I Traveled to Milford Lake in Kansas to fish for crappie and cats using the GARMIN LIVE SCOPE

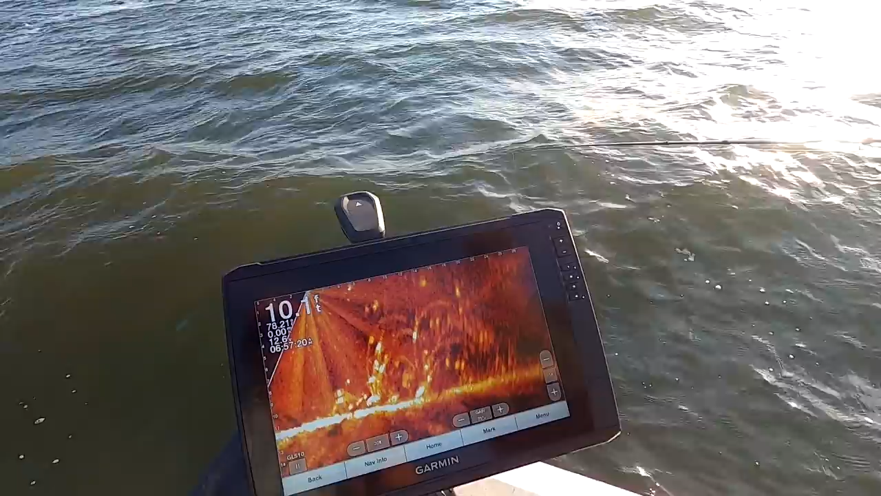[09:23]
Oh, that one there went crazy, didn't it? Yeah. Chasing something. I don't know what he's chasing. It's interesting to watch.
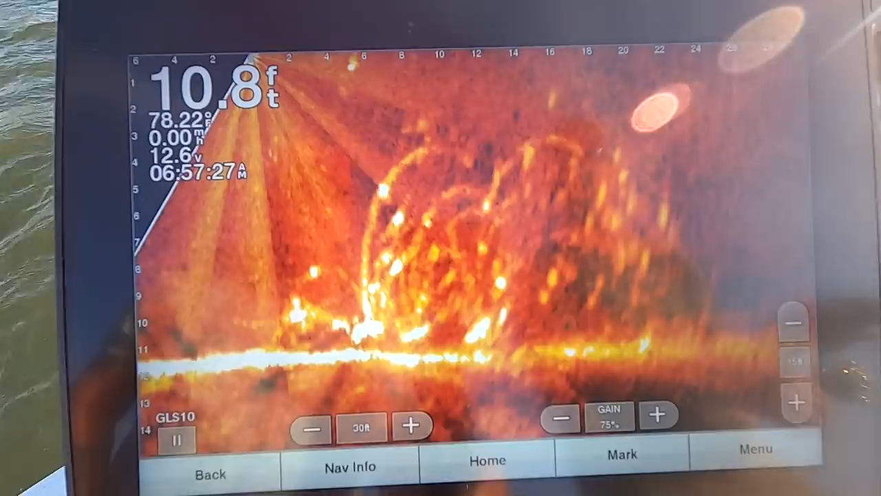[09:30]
On screen: depth 10.8 ft
It's fascinating to see how much movement there is down there. Right. Because you used to look at a normal sonar and on that normal sonar, nothing's moving.
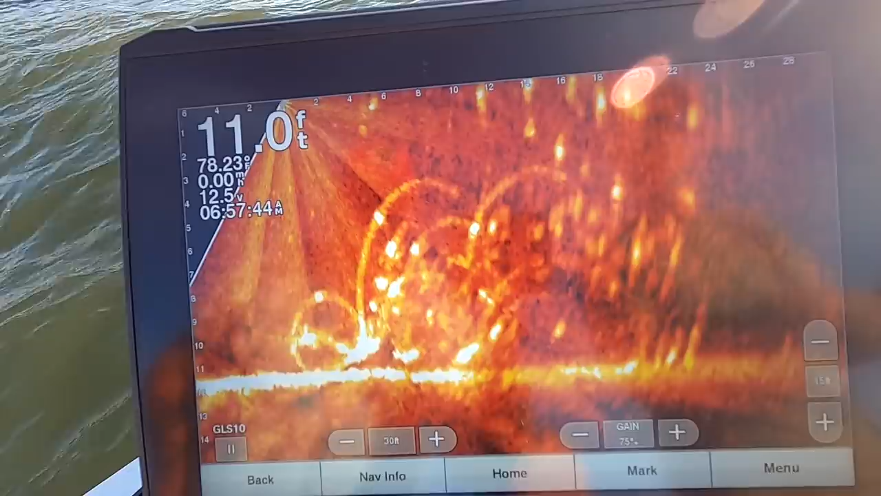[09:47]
On screen: depth 11.0 ft
Look at all that stuff swimming around the top.
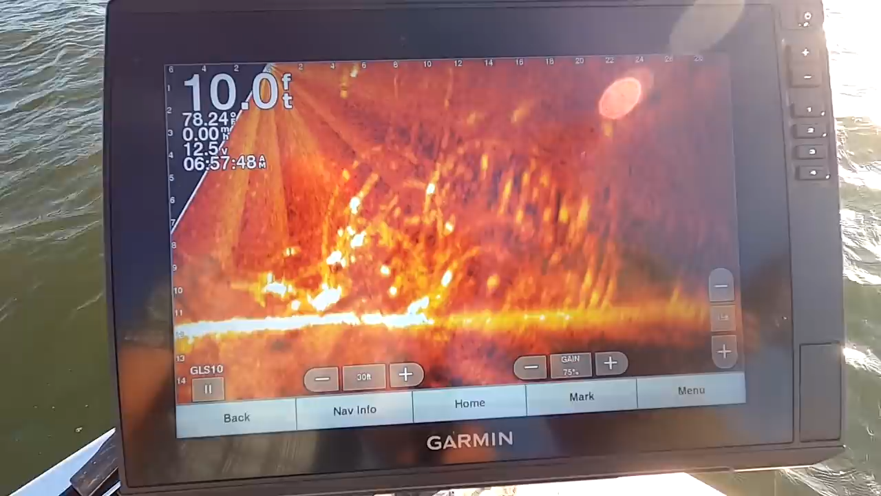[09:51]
On screen: depth 10.0 ft
Some of it's pretty big, I'd say. Yeah. It's probably buffalo or something. Oh yeah. Maybe white bass or something swimming through there.
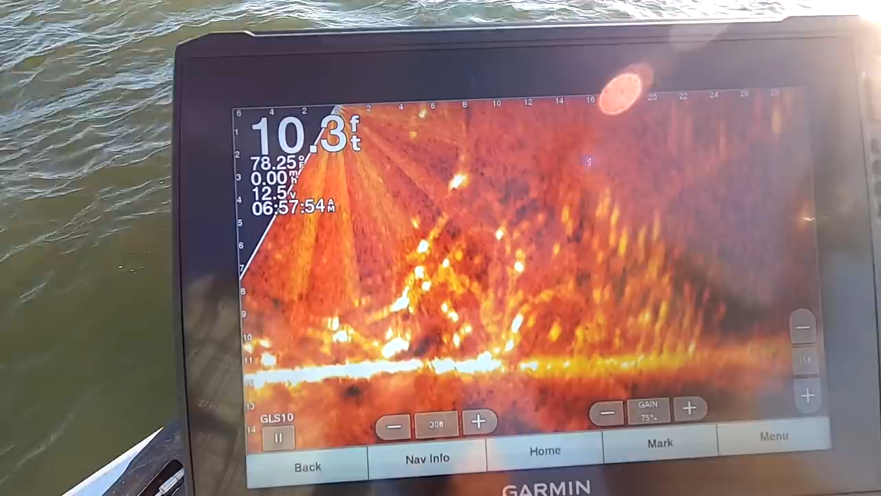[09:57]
On screen: depth 10.3 ft
There's a bunch of them coming in. Yeah. Feeding on the little crappie maybe.
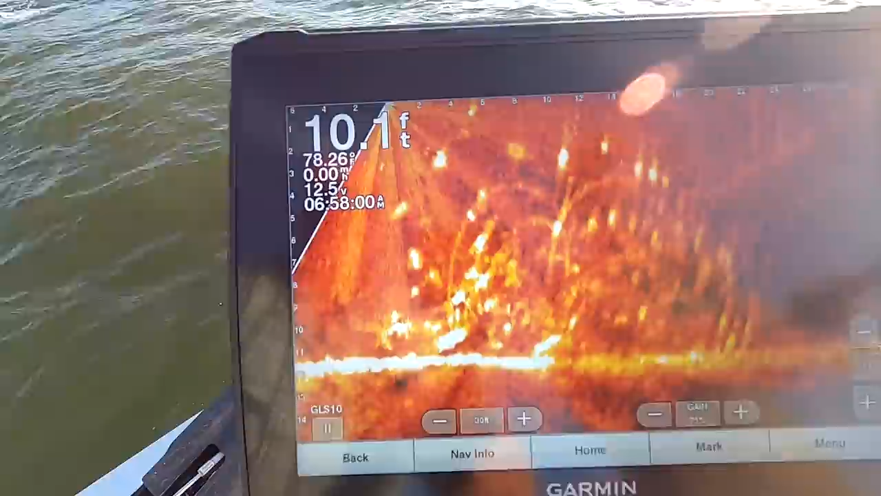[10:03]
On screen: depth 10.1 ft
There you go. There you go. A little guy. What, they got to be nine inches around here?
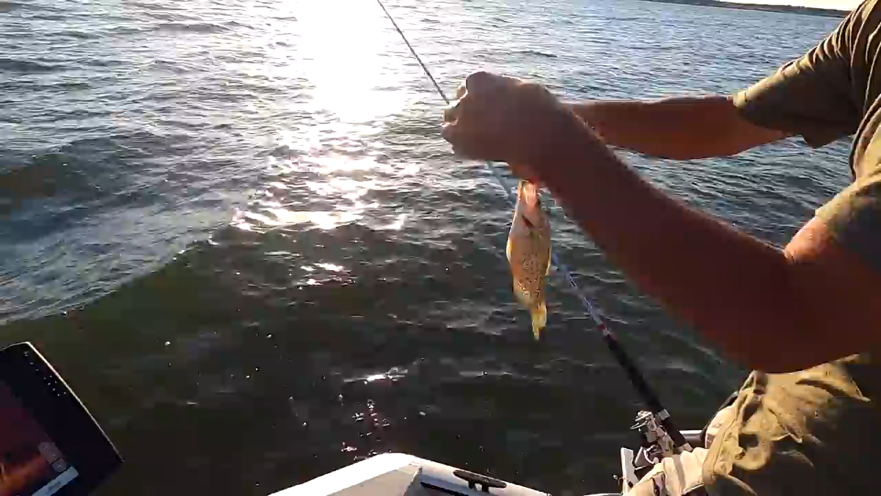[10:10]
We don't have a length limit on this lake. Oh really? Most of the lakes in Kansas have a 10 inch. That one's probably about eight. Oh okay. Fat little guy, but. And that's what I, I've seen a lot of little smaller fish.
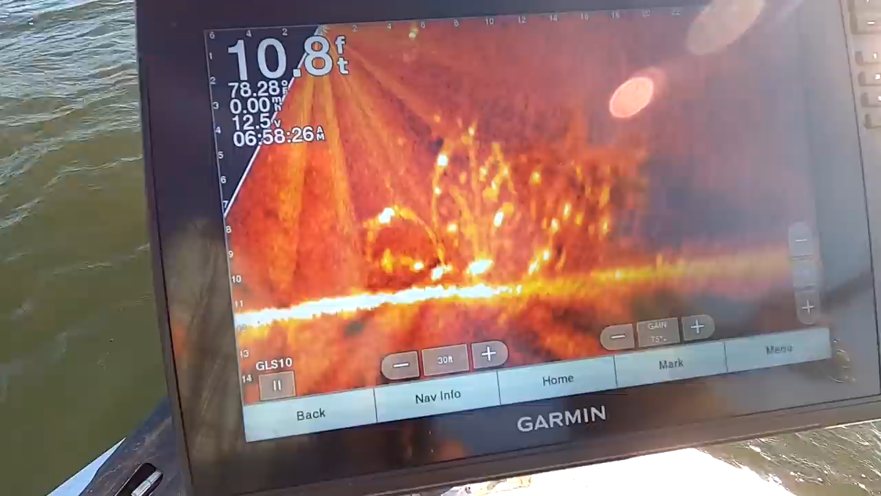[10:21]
On screen: depth 10.8 ft
I bet that's what this one's full of. We may have to go find something different too. I gotcha.
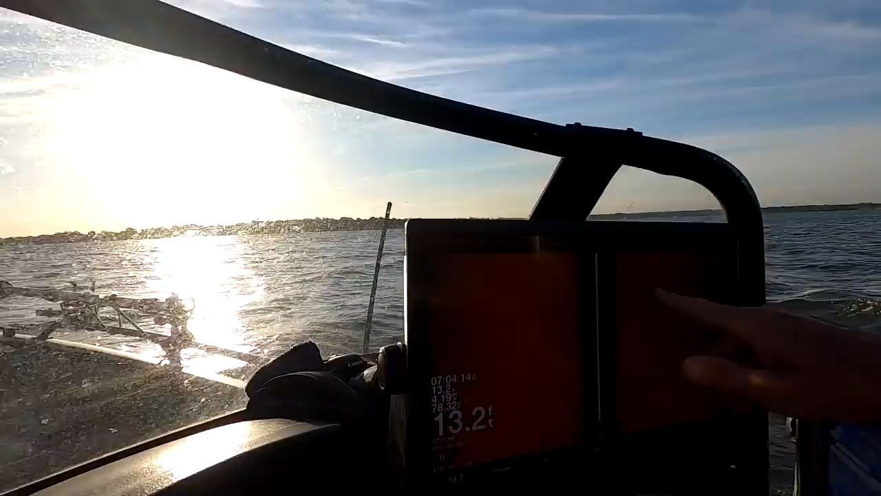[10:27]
See my crappie piles. That's what we were fishing. But we got a lot of other stuff. So we, we noticed on that video there was stuff swimming in and out of here.
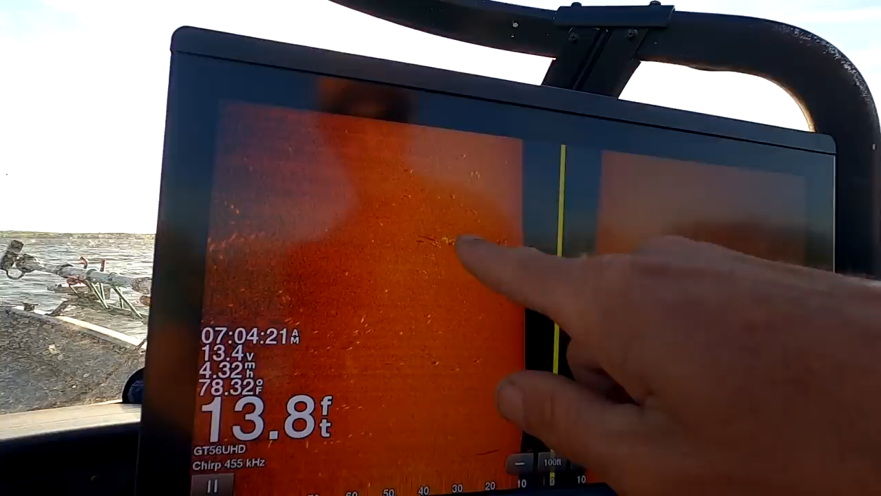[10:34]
On screen: depth 13.8 ft, water 78.32°F
But this is all probably white bass and small wipers. Uh huh. And all this small stuff that was coming in and out of here.
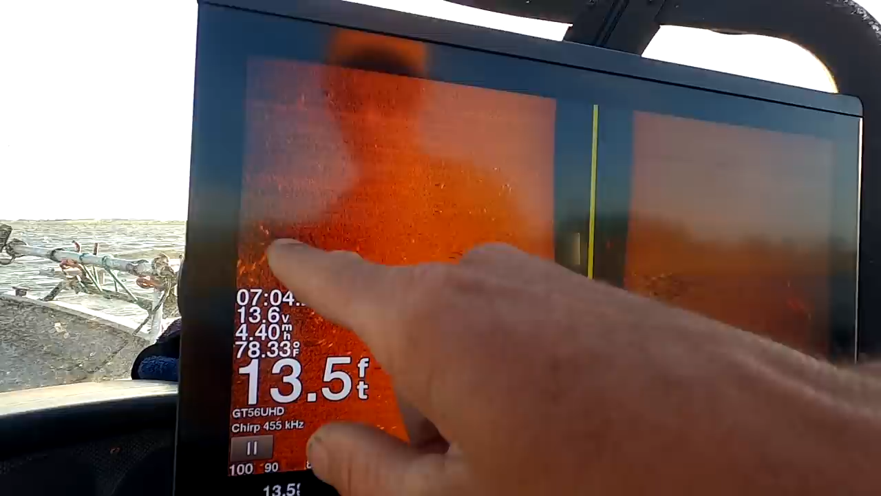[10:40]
On screen: depth 13.5 ft, water 78.33°F
You can see some back in this area. Oh yeah. So, but that was the, that was what the structure we were fishing.
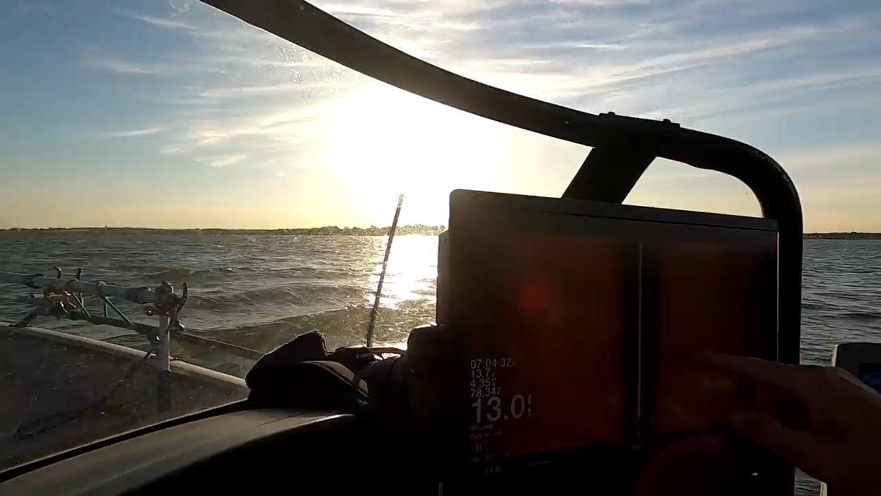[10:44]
And this is other stuff that's just in the area on the, and this is just a mud flat out here.
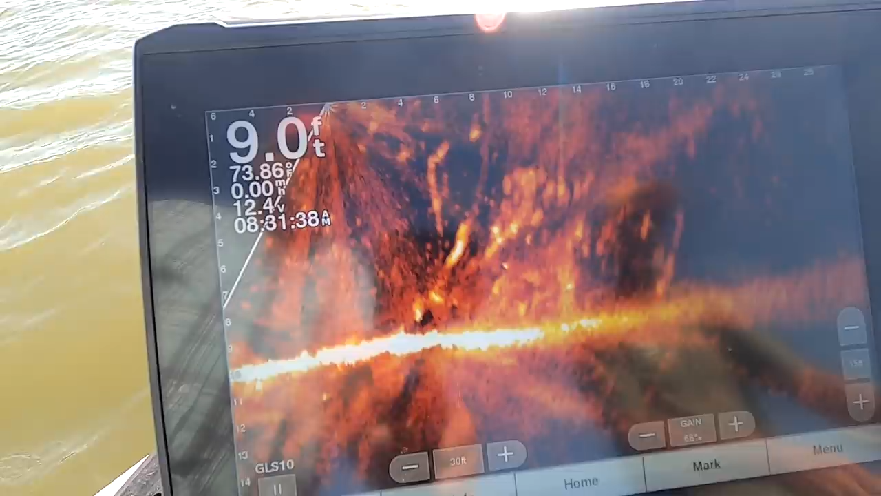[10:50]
On screen: depth 9.0 ft
Snagged up on that one. Oh. Do this trick.
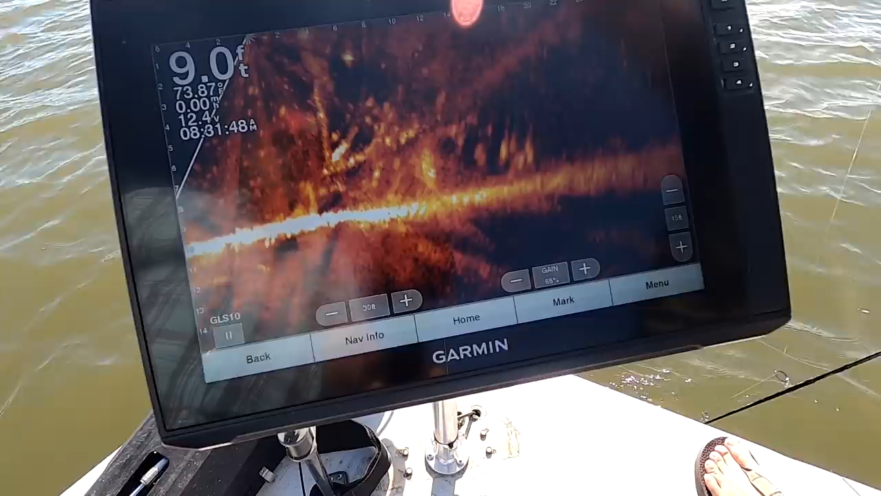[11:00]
On screen: depth 9.0 ft
Nope. Not deep enough.
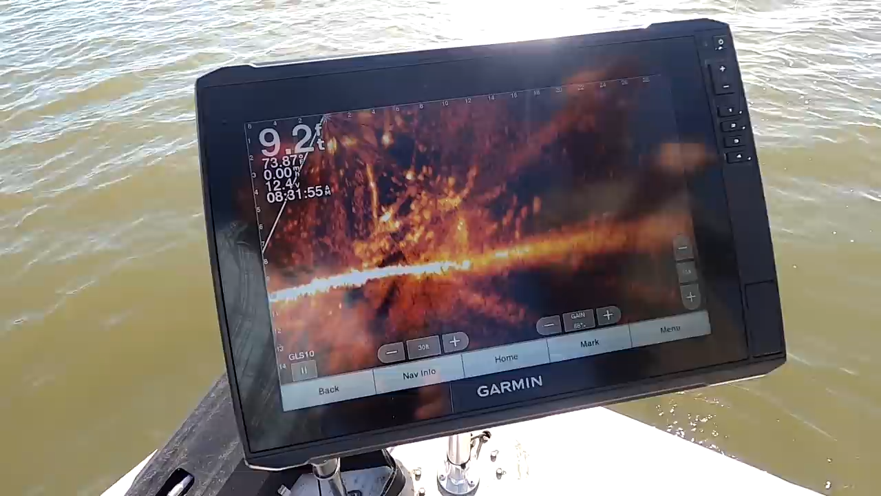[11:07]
On screen: depth 9.2 ft
Oh, you got it. Yep. You ever seen anybody do that? No, I haven't seen nobody do that.
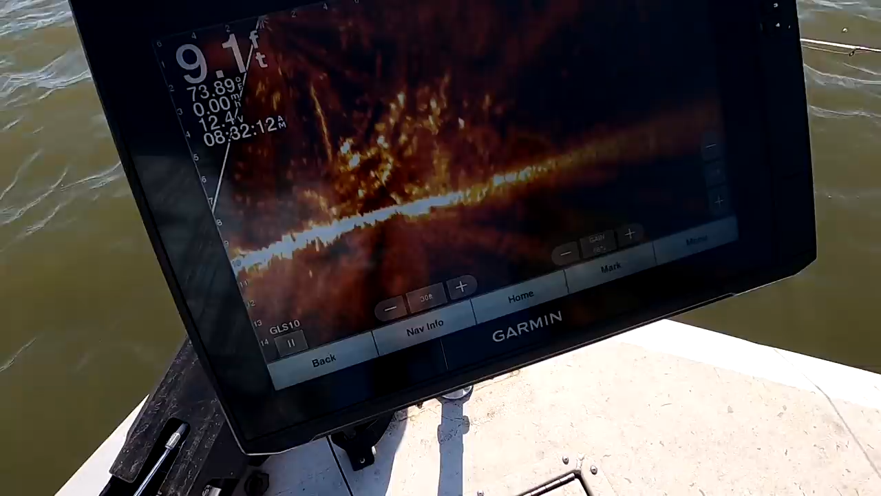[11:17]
On screen: depth 9.1 ft
Basically you just use the tip of your rod, run it down there and knock it off the branch. Yeah, I've never seen anybody do that before. You don't think I messed them fish up? No, crappie.
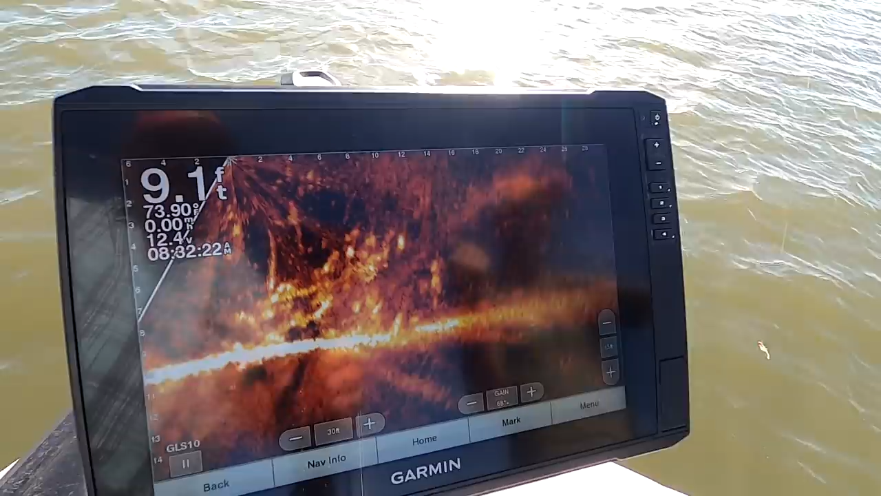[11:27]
On screen: depth 9.1 ft
They just don't spook from stuff like that.
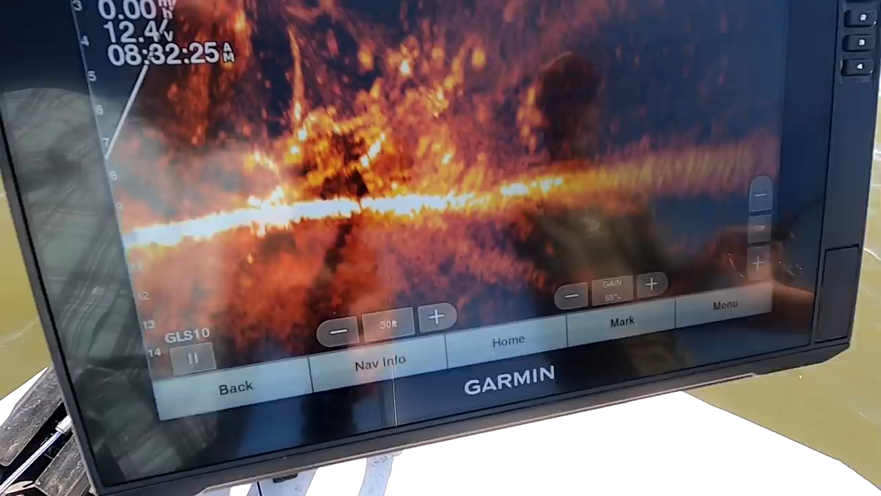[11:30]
No, I mean, they weren't feeding all that crap to begin with. But in the water. Well, they're still in the pile. It looked like me that had run them out in the pile, but it sure didn't.
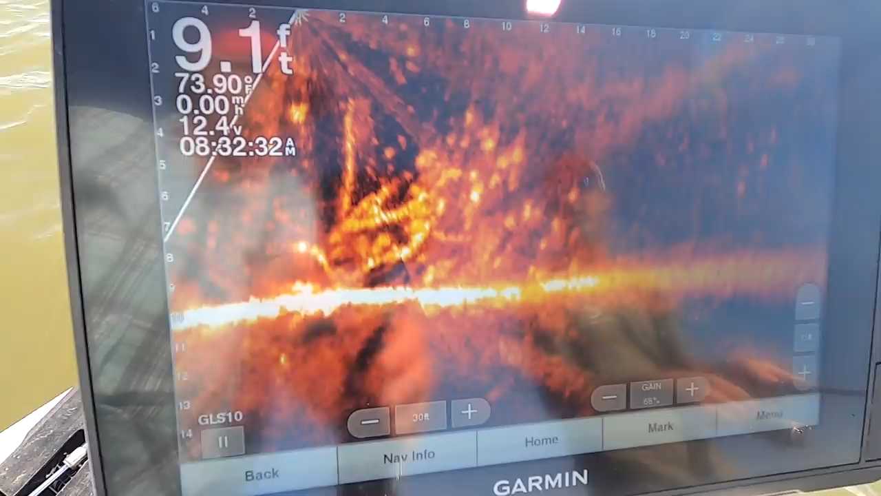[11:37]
On screen: depth 9.1 ft
I thought I found a big wad of shad one time.